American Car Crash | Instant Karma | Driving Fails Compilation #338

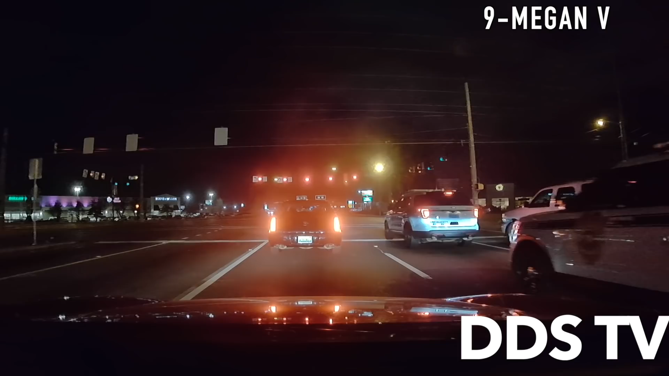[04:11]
My cops are gonna let her. I will. The van runs a red and gets t-boned. Not one, but two karma cops were perfectly placed to respond to this accident.
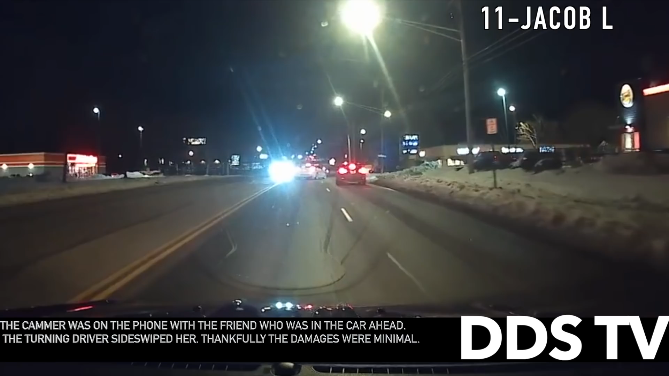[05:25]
The turning driver sideswiped her, thankfully the damages were minimal.
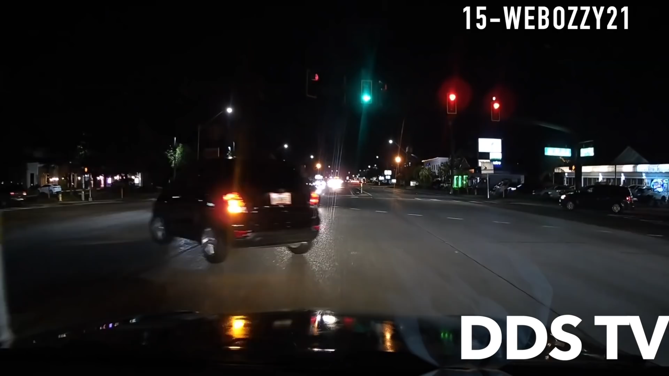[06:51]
The oncoming driver believes that he has a green since the car next to him moved when in reality he had a red.